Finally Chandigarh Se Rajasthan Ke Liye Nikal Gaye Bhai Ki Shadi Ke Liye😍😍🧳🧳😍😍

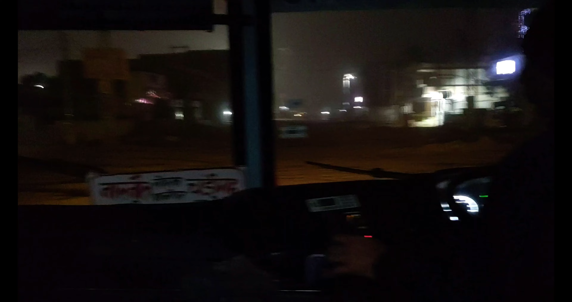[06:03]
सो फाइनली यहाँ पर हम पहुँच चुके हैं नारनौल और धुंध बिल्कुल भी नहीं मिली।